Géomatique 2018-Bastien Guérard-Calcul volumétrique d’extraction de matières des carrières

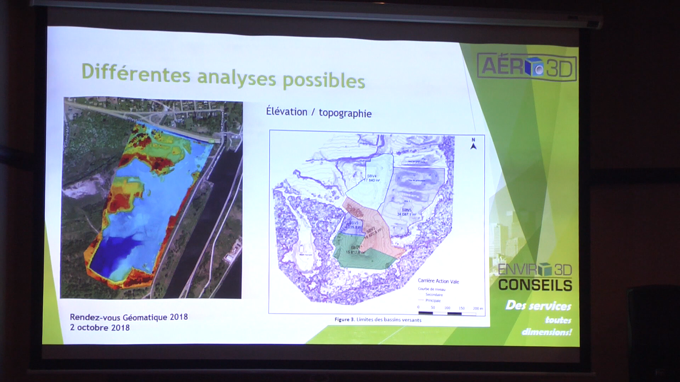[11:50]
et vers où ça se drainait, parce que le ministère de l'Environnement nous disait que ça se drainait tout vers un sens. On disait, voyons, c'est assez évident que non, mais bon, on a été capable de le démontrer comme ça. Donc, on a différentes analyses possibles de toutes sortes de côté.